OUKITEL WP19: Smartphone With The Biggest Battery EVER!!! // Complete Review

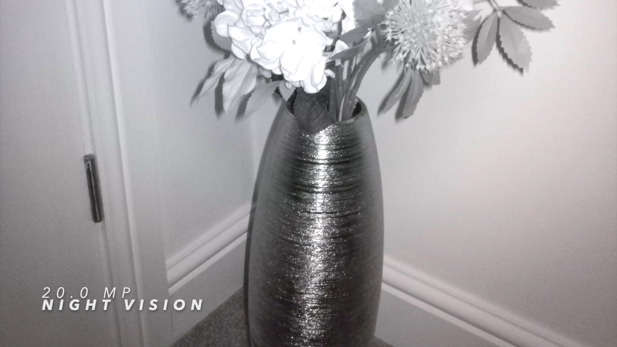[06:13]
in a minute i'll show you the videos taken in a complete darkness.
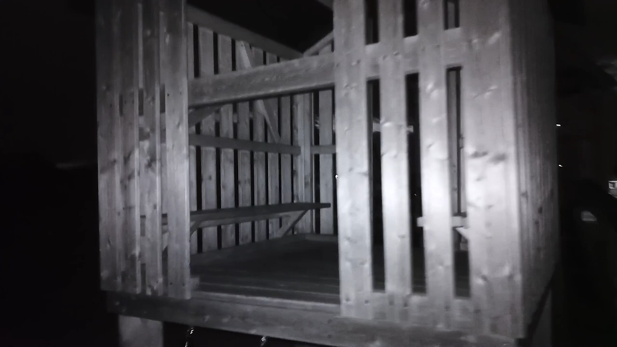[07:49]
the professional night vision systems having much longer visibility rates,
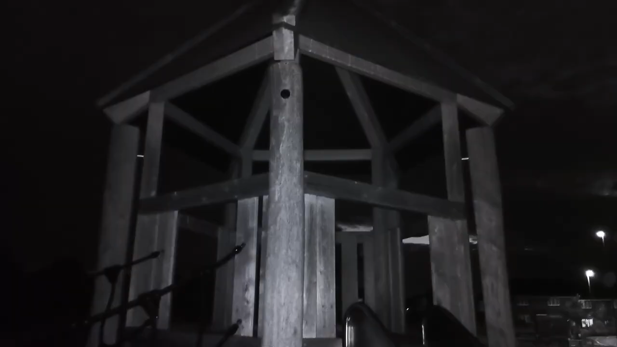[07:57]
but i'm more than happy with the night vision of the wp19.